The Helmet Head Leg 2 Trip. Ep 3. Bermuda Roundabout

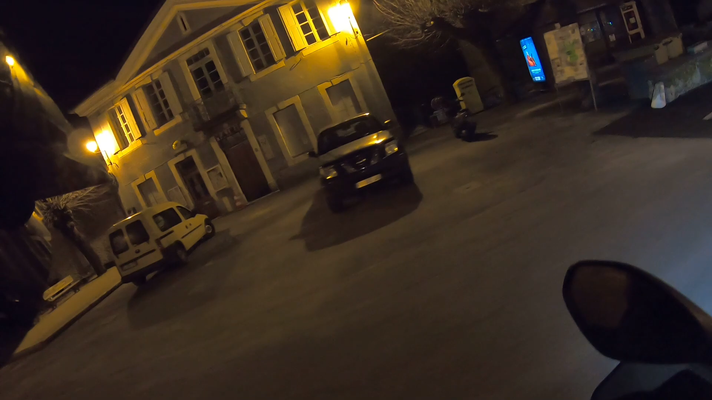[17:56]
That's a post office. Ha, that was a post office. It's dropped me in the poo. But that was a bar.
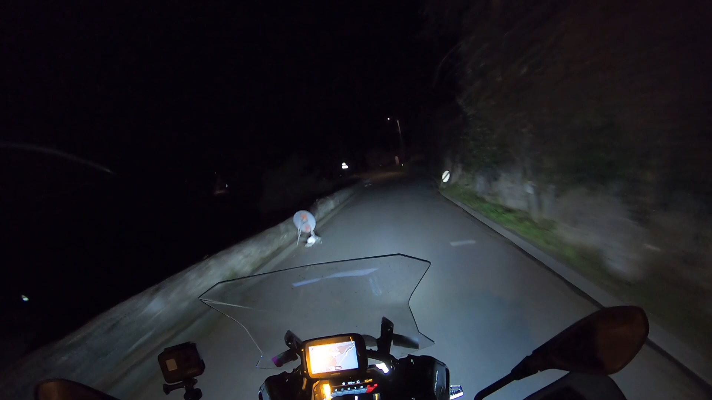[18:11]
It's dropped me in it, hasn't it?
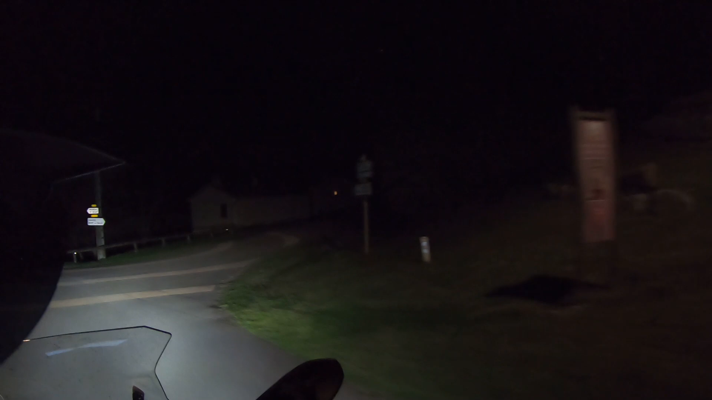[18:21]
It's dropped me right in the middle of nowhere, look.
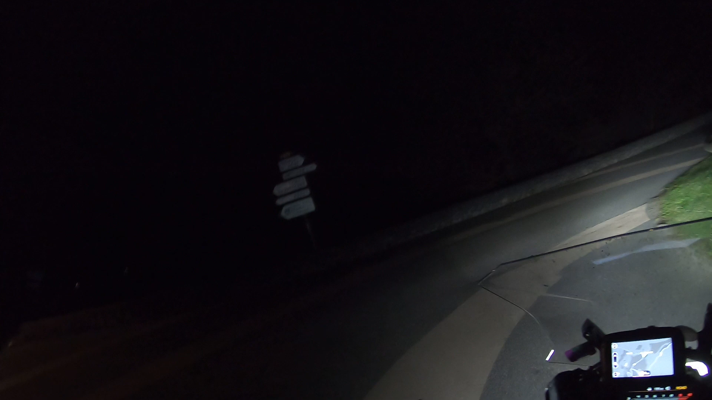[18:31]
Wow. Let's ring Paul, see if he's there. I reckon I'm going to have to do it on Google Maps instead.
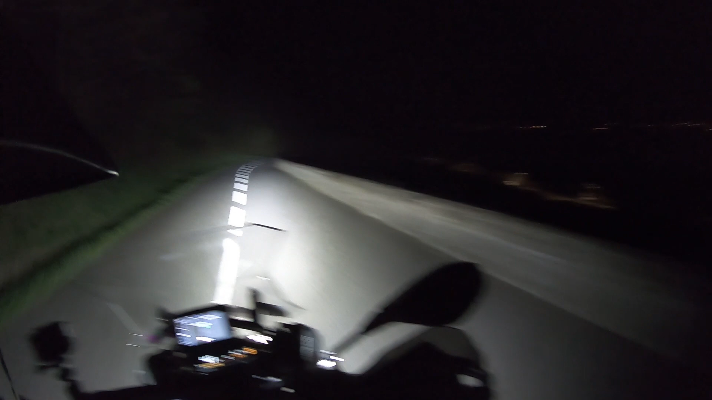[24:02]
I missed the junction but what's that? Oh, rabbit. We can get some beer. Went in there, didn't sell it and he's just told me and he's just told me there's no bar so that's that. Anyway, got 12 kilometres to go so I'll catch you guys in a minute. How the hell did the sat-nav, it can't be a sat-nav, can it? It's user error, isn't it? Gotta be.